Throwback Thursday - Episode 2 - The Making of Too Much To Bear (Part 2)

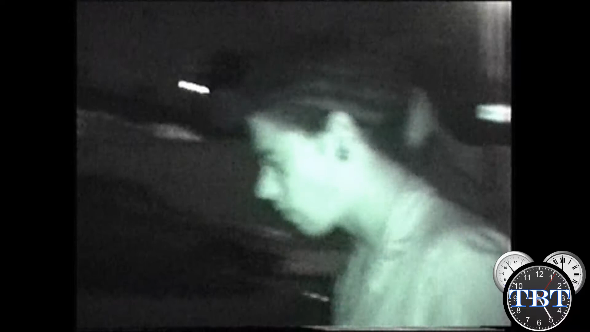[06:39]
Can you actually see anything on that? Yeah, it's night vision. Night vision. Yeah, everything's slightly green.
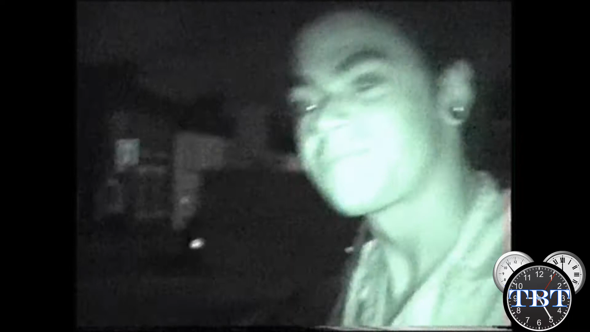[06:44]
Well, it's a lot green. That's right. I've got hankering for pizza.
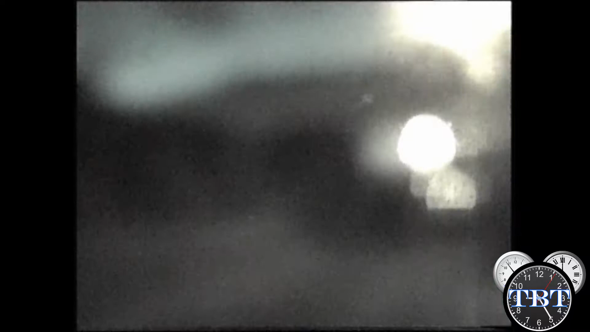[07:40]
Isn't it pretty? Yeah, I'll grip that. Okay, just give me one of these fuckers. Night vision, robots in disguise. That's quite a pretty shot, that. Quite a pretty shot.
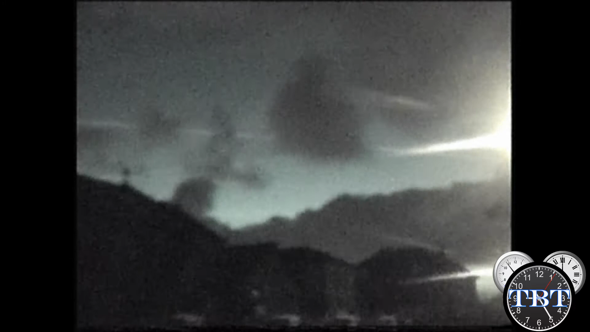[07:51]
Oh, we're going in.
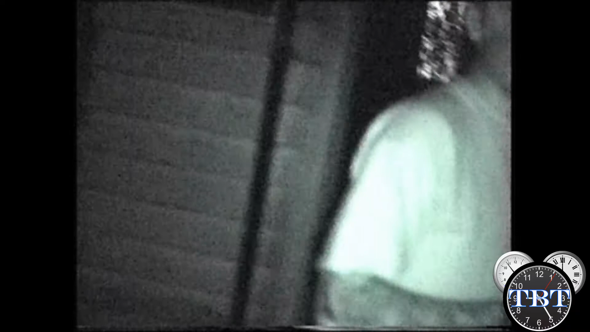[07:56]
I navigate via the eye of the camera. And I'm going to damage myself, so stop doing that.